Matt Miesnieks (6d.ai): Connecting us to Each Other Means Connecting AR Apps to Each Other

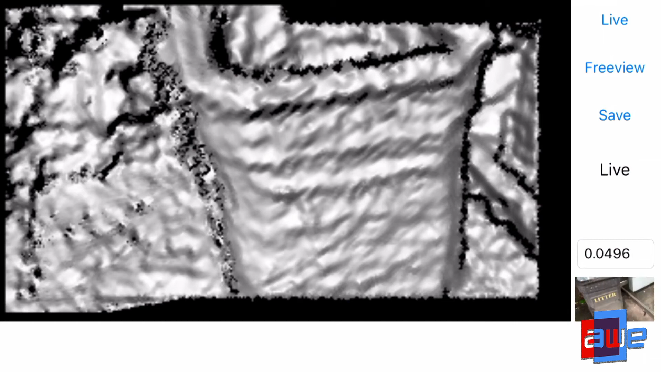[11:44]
you sort of pan back and that model there of the little street scene is able then will feed that into your AR experiences, that mesh,
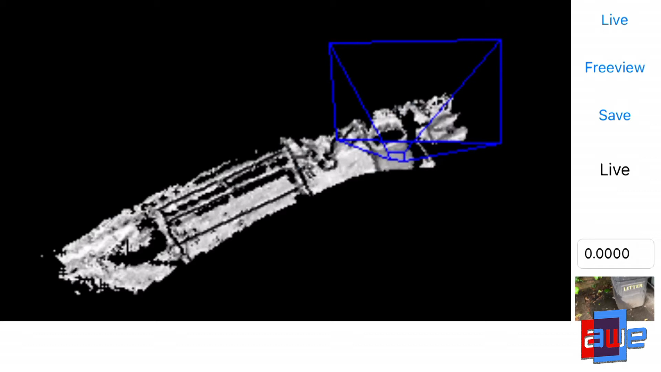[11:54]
and you'll have that content that just works and interacts with, you know, in this case with the bench and the trash can.